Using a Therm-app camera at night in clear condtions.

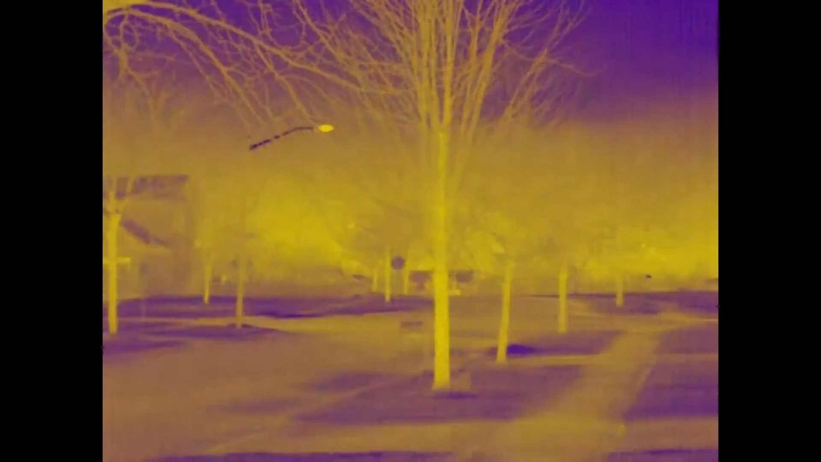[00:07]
just looking outside in the neighborhood today it's uh it's dark it's late at night but there is no fog today which is the difference between my last video that I made so here is looking at the iron color palette let me switch over to use night vision you can see without fog um
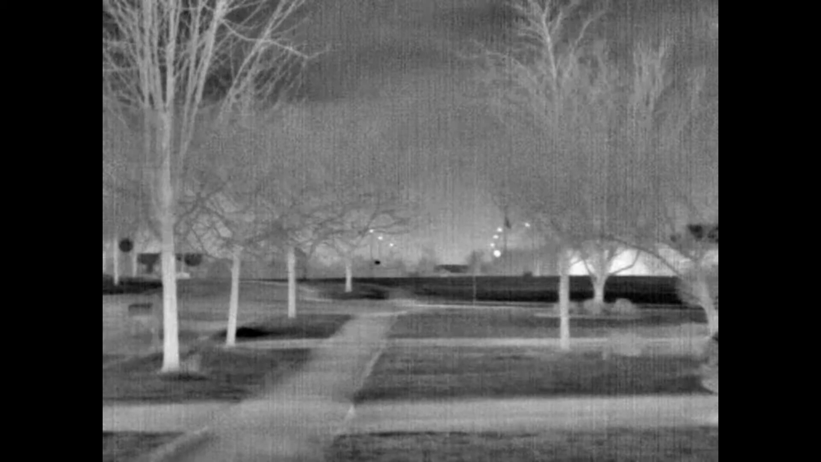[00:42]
it's pretty easy to see a significantly long way you can see here's just a few little lights that they have on
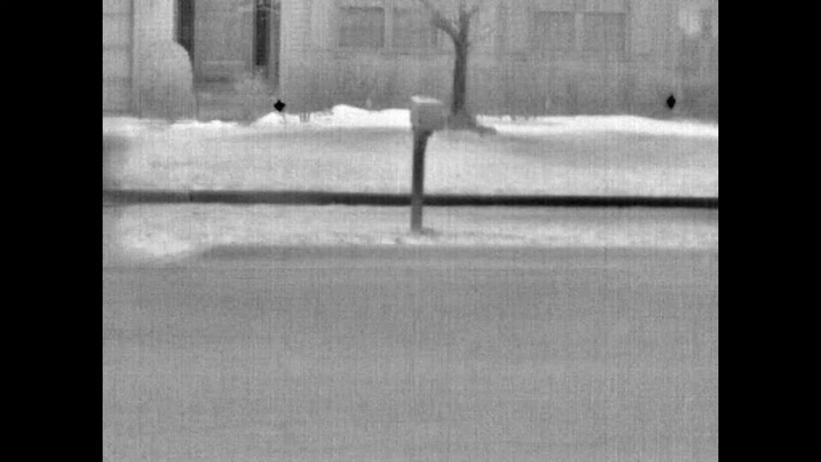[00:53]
the neighboring house so you can see how they're picking up the heat actually let me switch over to white hot here for a second
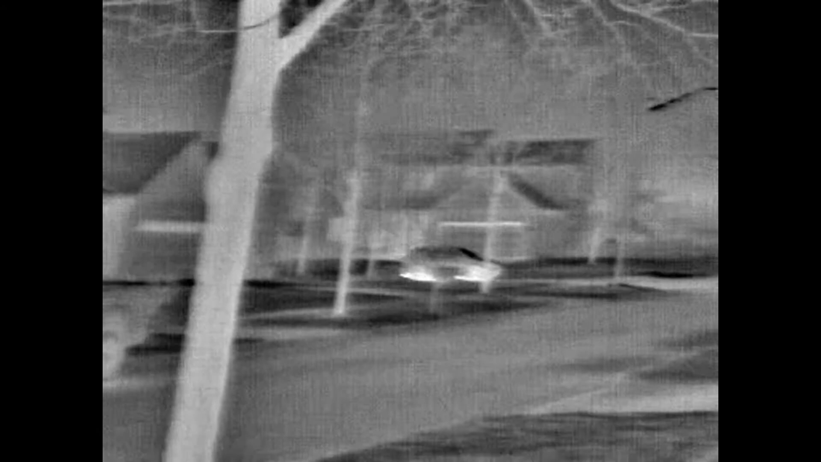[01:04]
and there goes another vehicle you can really get an idea how things look and just kind of looking up into the sky
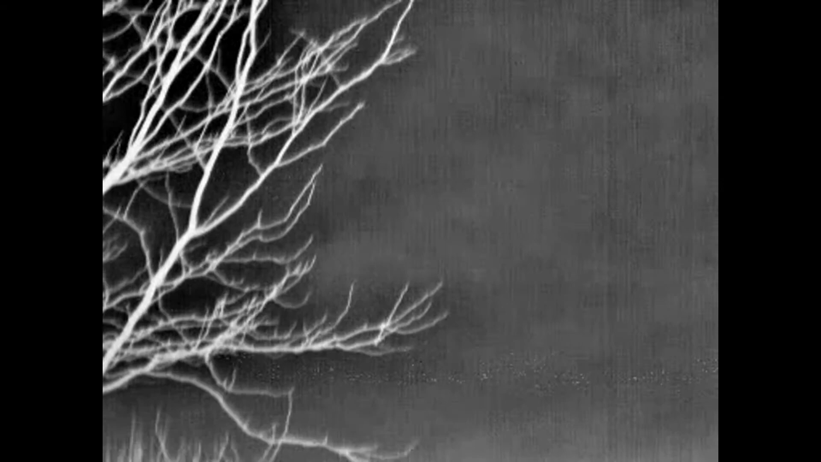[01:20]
we'll kind of get ourselves a little absent from everything now
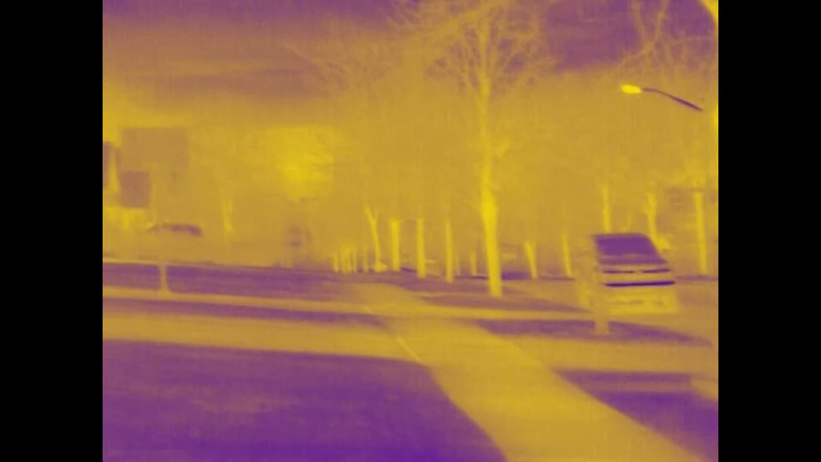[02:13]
so let's move out of night vision and go into thermography so you can see it's a it's a definitely a different mode and
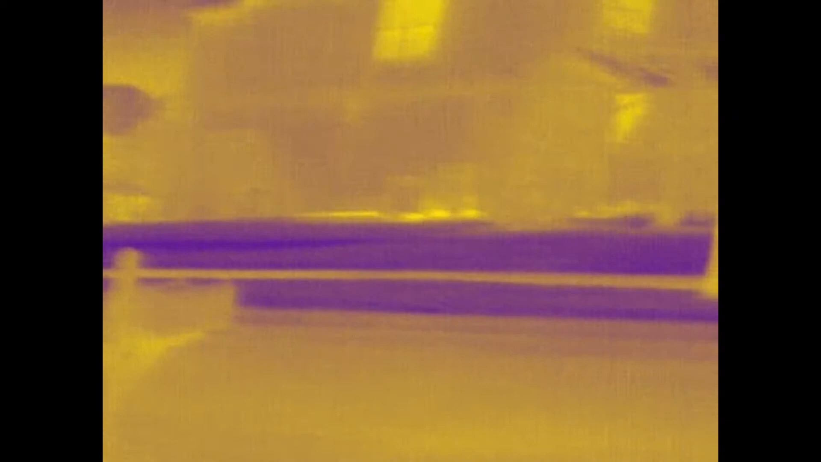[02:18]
it it it makes more sense to sit into a night vision mode I think you know
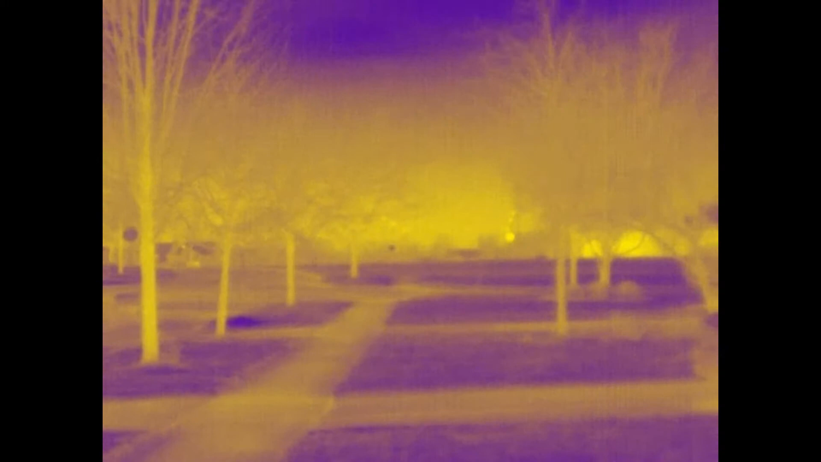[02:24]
even here you're sitting in a little more yellow and I'm sure a lot of it kind of depends on the user as well
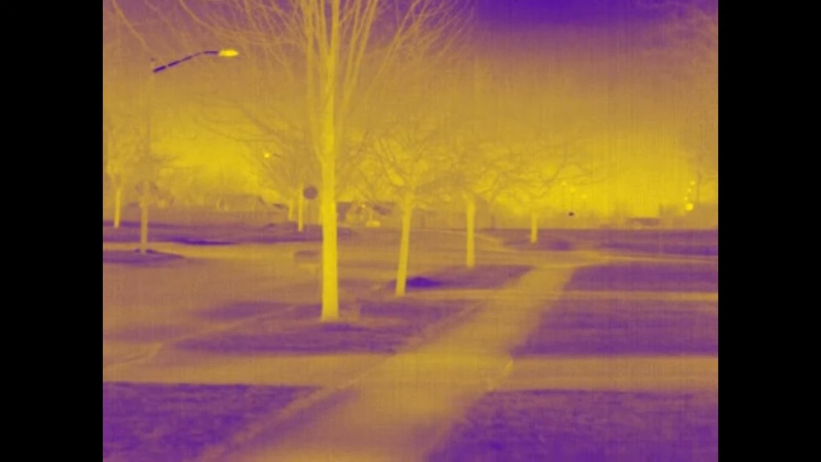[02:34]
switch into a vivid mode that little flash is actually my finger crossing by the screen you can see in vivid it's a little bit more difficult
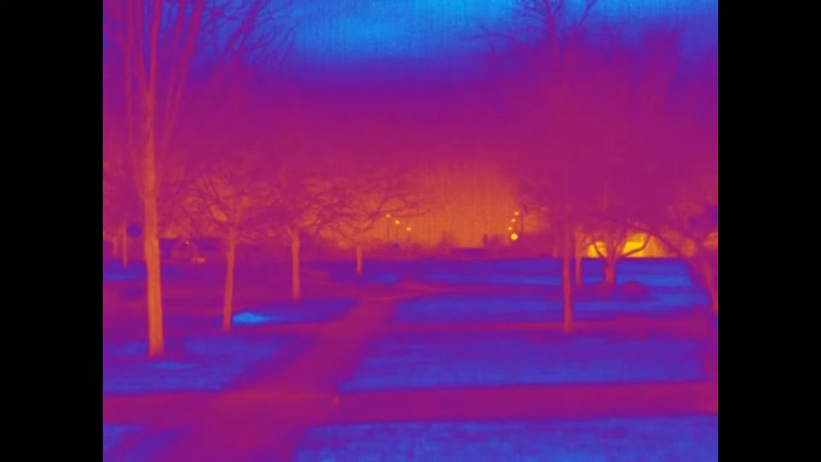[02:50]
because the palette is more wide-ranging to get better focus and finally I'll go into rainbow and
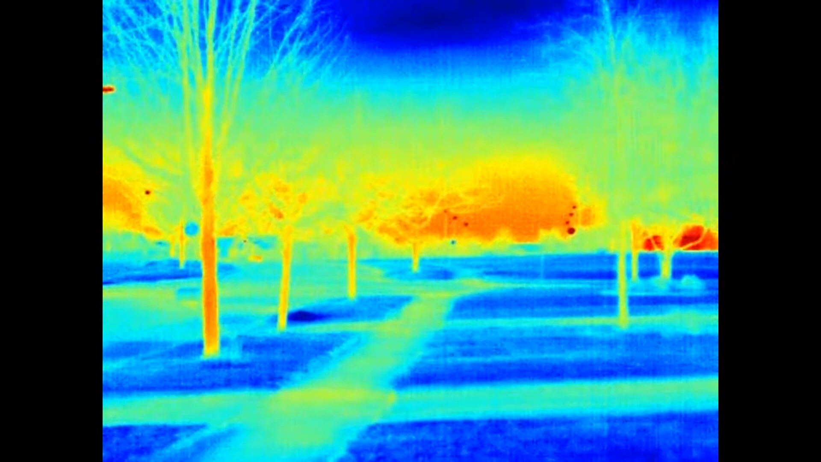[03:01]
as you can see really rainbow for longer vision usage it's a little bit more difficult to kind of detect
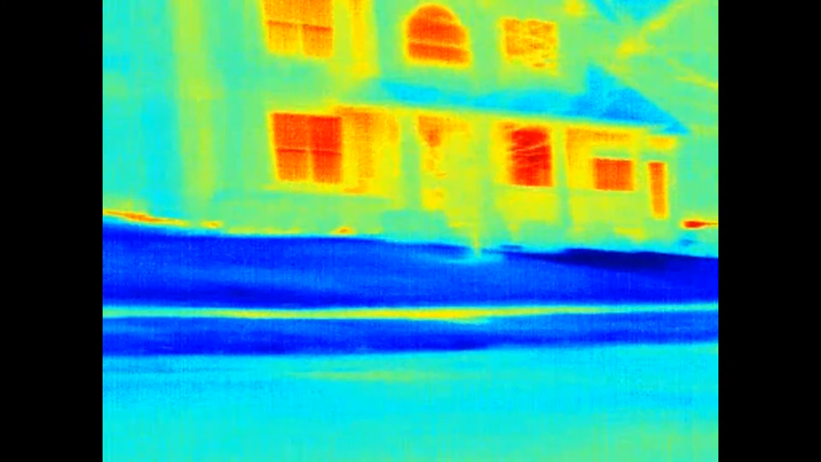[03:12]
what's going on you get much sharper contrast with actual colors
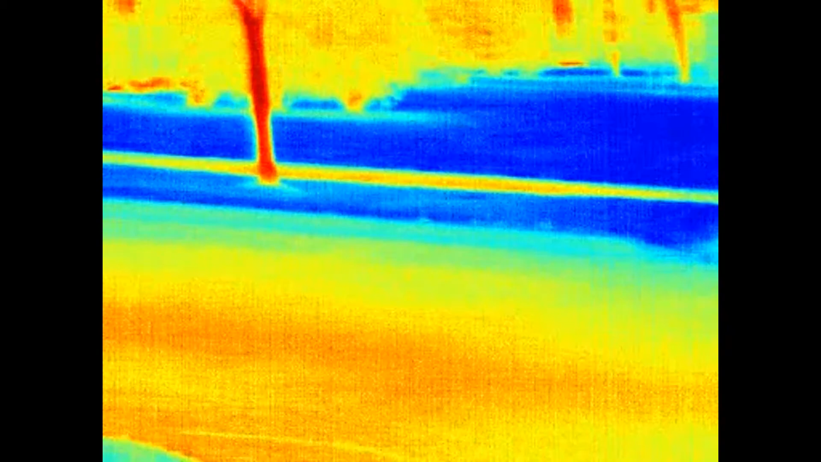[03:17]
but really
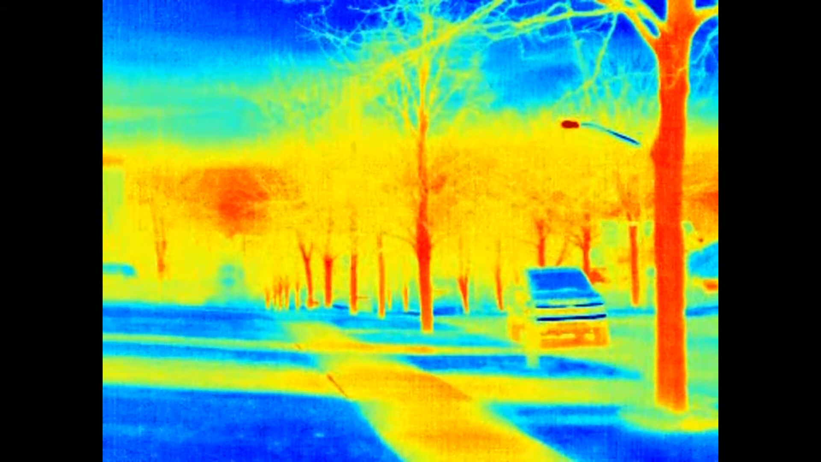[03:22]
it's not great for longer vision and I think this should be a interesting place to do it you know with the black and white it just seems a little easier
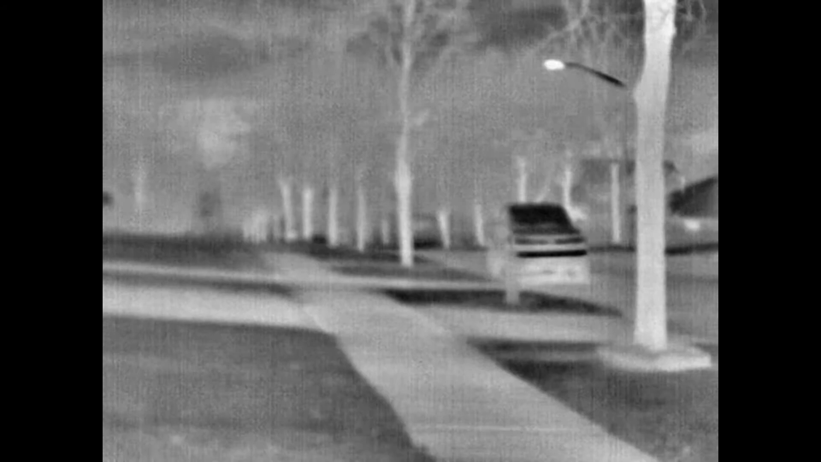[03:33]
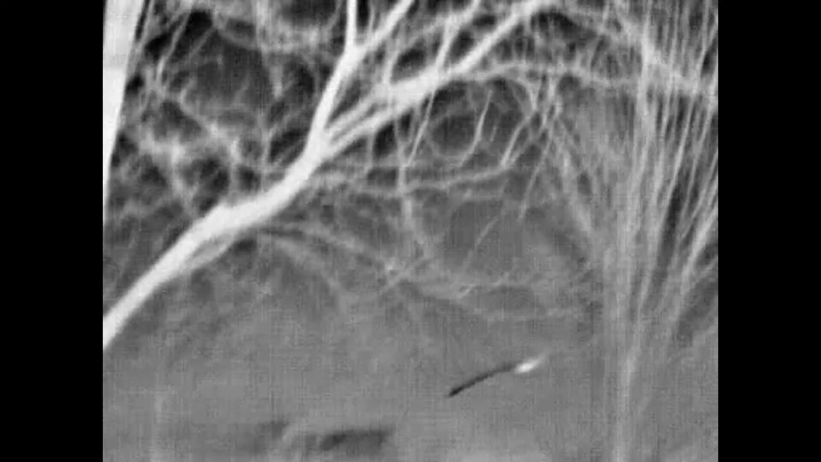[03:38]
actually I can hear some geese
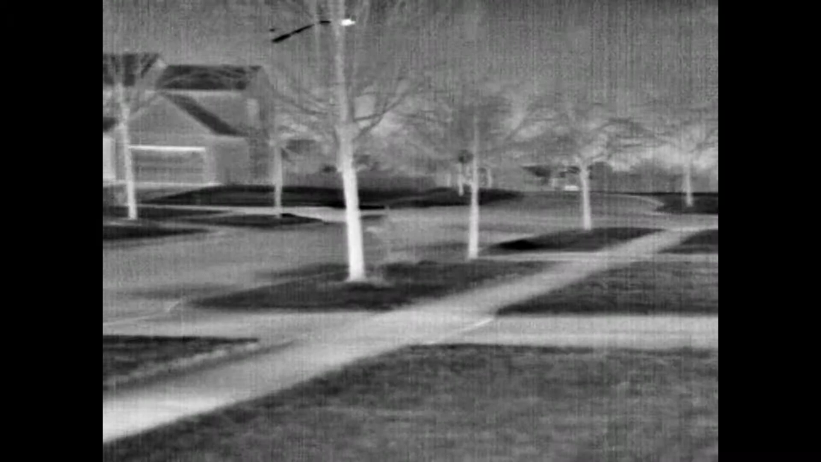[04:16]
but just wanted to give a little different perspective of this looking around outside without
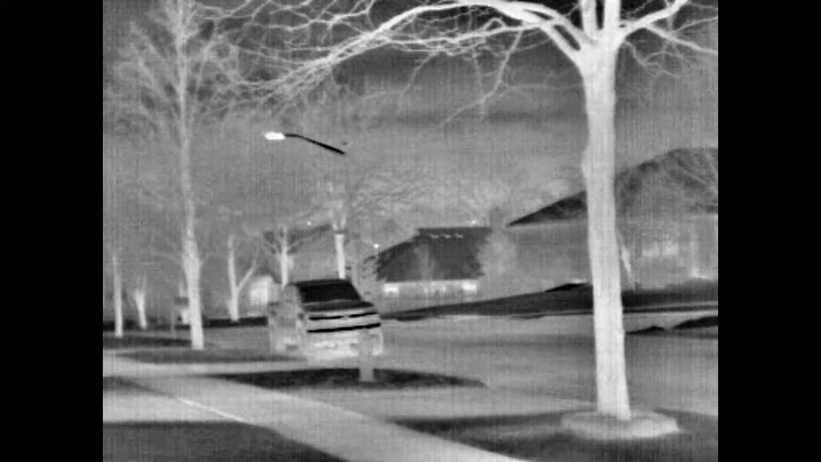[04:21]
without having fog which makes an enormous difference it does seem the camera does penetrate water to a certain extent but I know for a fact that seeing beyond this intersection here which is probably about 50 yards out at the most it was very difficult to see beyond that these other lights